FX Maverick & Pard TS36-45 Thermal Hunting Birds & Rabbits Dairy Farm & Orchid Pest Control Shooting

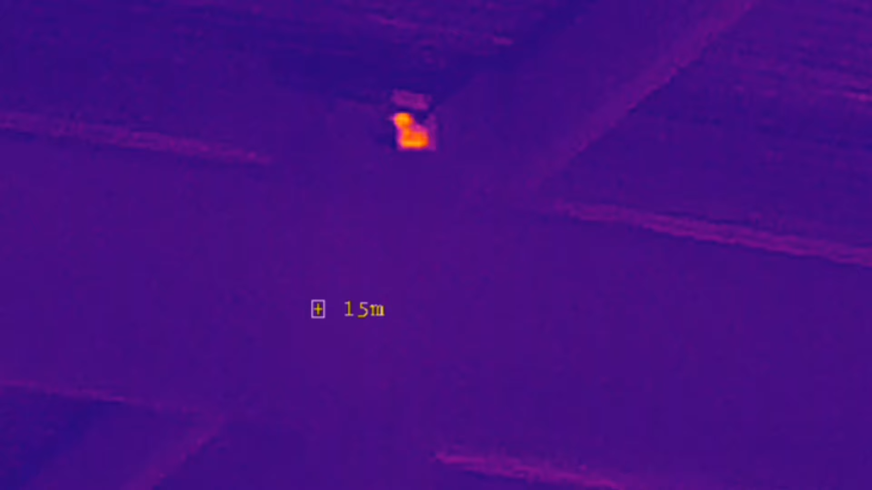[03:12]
You can see it's like a yellow orange for the hotspot, and this has proven to be one of my favorites. It's real easy to see.
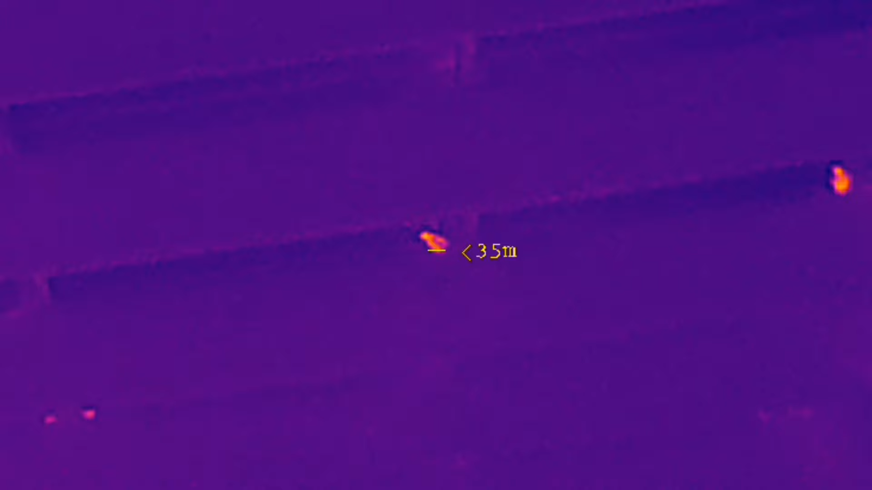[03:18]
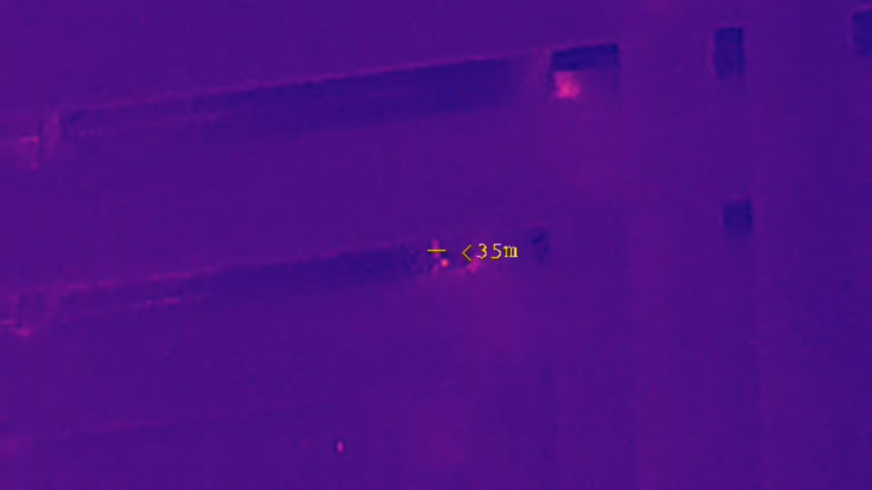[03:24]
Thought I'd show you a bit of footage of this little guy.
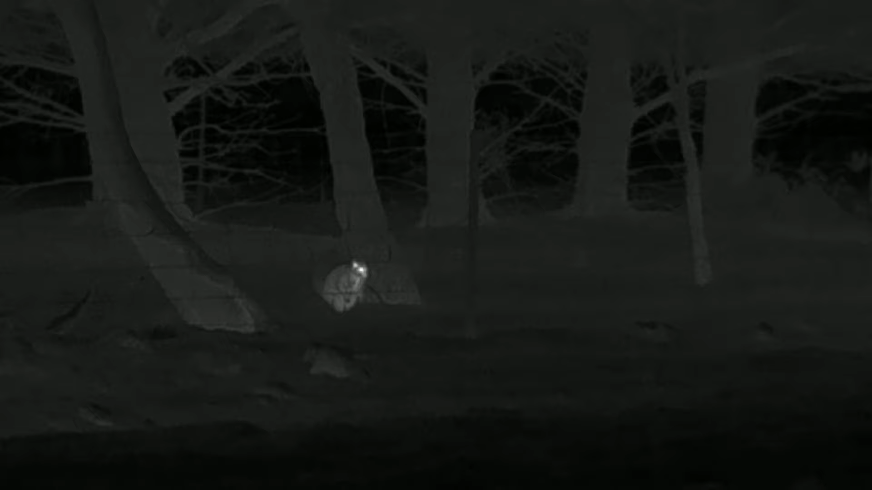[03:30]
It's a possum. This is in white hot. Just watching him run up some trees. Pretty cool footage.
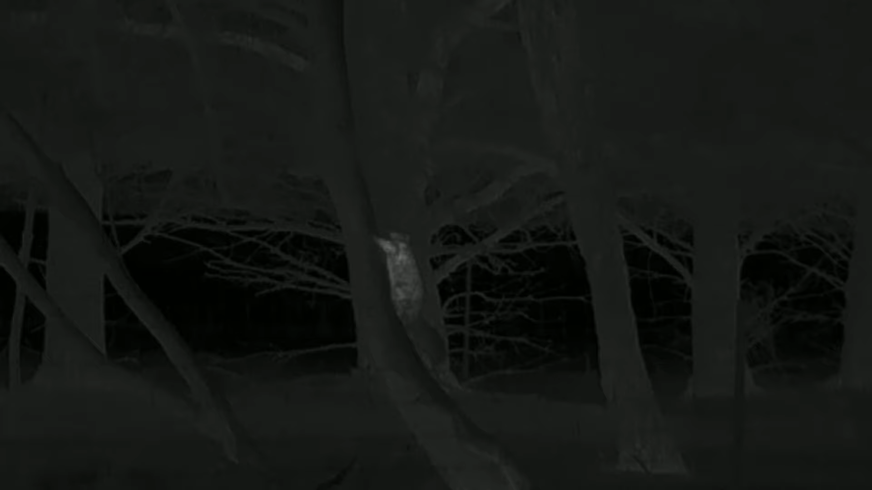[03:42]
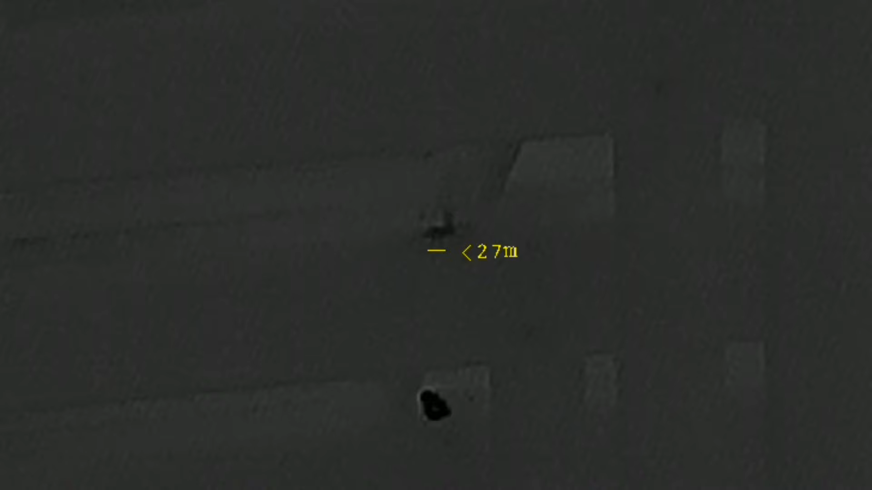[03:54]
Now have a look at black hot, so obviously the black is the hot part.
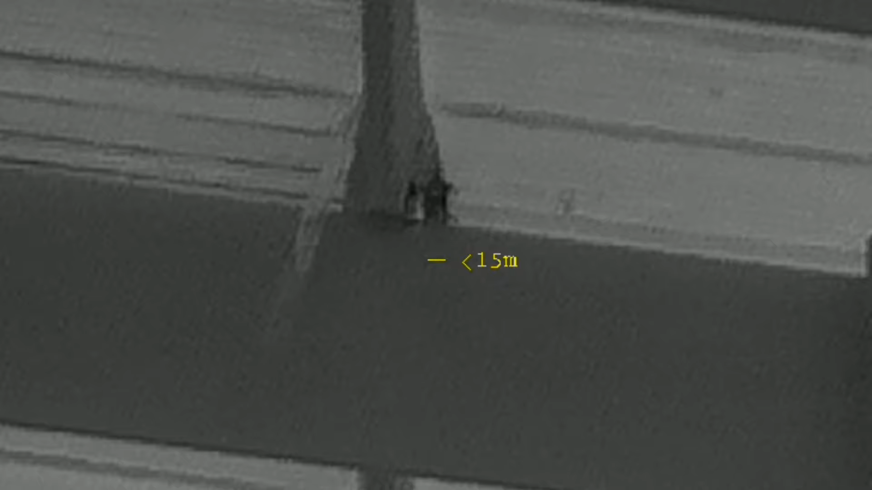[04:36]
As you can see here, these are all myna birds and there is plenty to get.
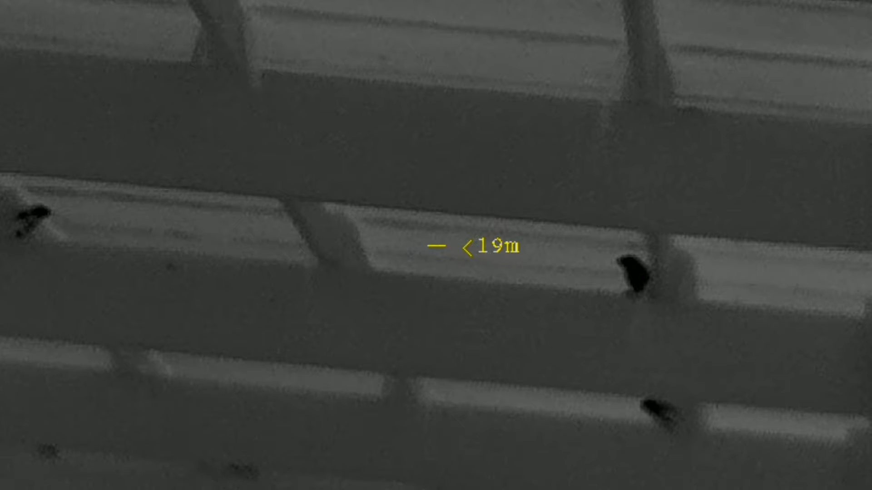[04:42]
No silencer here, so you can see when I shoot, a lot of them fly away, which is pretty crap,
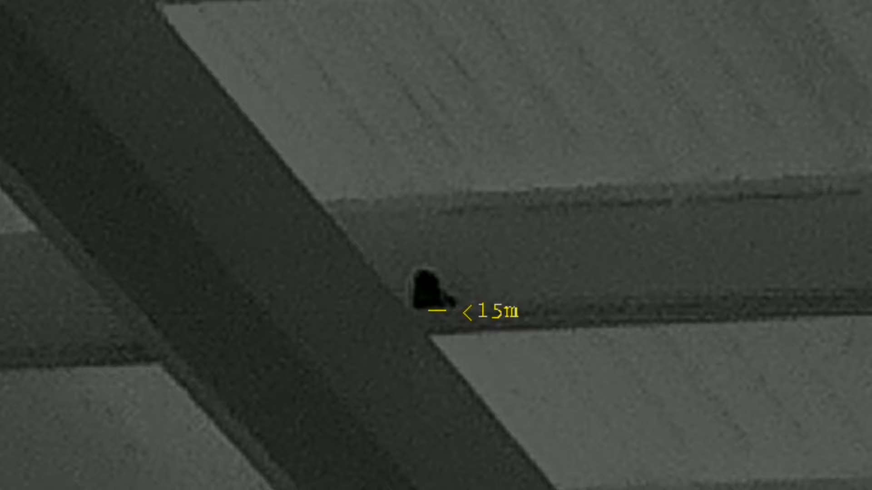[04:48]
but takes a lot to get a permit to have a silencer in Australia.
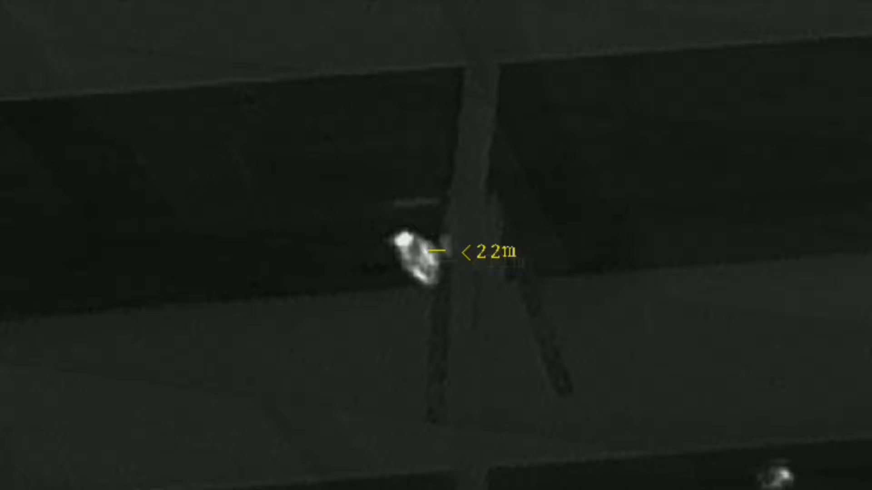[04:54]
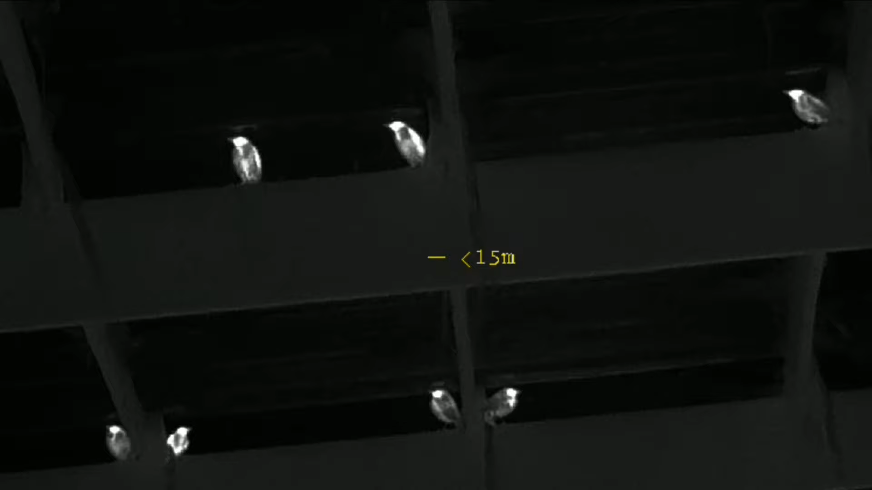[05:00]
So this is in white hot, and some of the darker footage you'll see is sky, which is very similar.
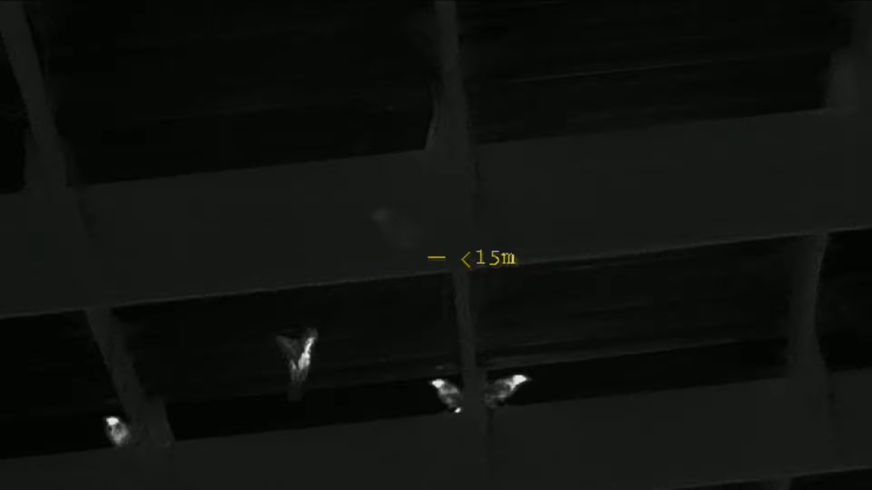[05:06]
You can see here there's plenty of birds to get as well.